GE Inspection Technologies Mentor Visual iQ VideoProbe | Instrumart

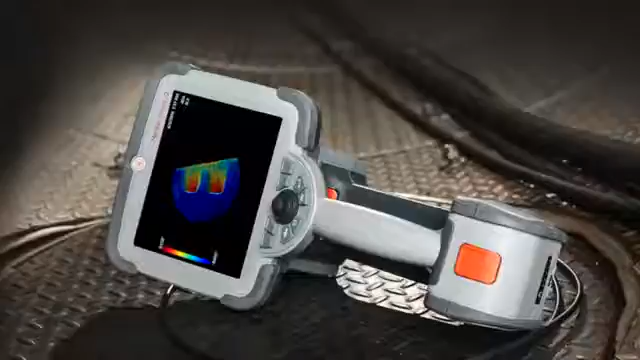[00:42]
With state-of-the-art 3D phase measurement and exceptional image quality, as well as adaptive noise reduction, HDR image capture, and a 6.5-inch XGA touchscreen.
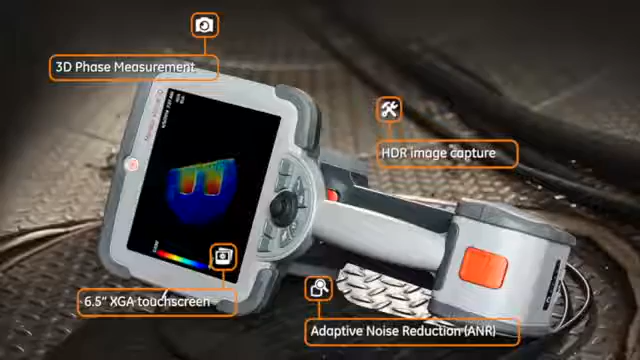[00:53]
Its intuitive interface makes sense right out of the box.